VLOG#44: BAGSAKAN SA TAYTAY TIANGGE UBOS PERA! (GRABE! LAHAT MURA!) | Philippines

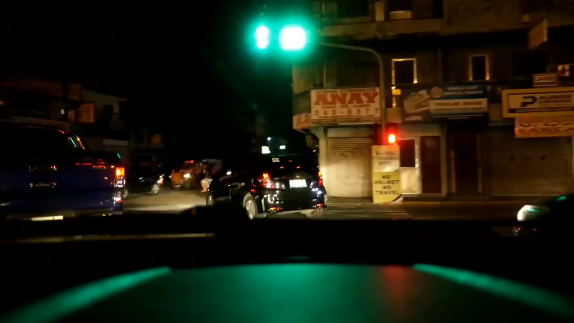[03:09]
Guys, and dito usually kami nagpa-parking dito sa side na to.
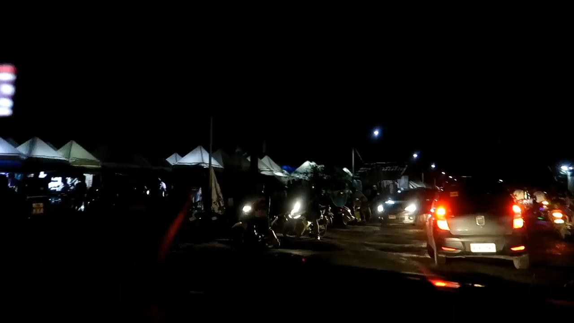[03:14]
Kaya lang tingnan niyo kasi meron na din siyang mga stall diyan.